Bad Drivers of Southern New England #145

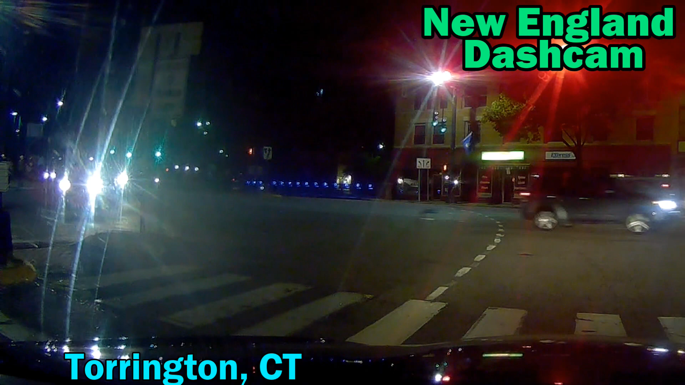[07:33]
Yeah, the light's about to turn red. Thanks a lot.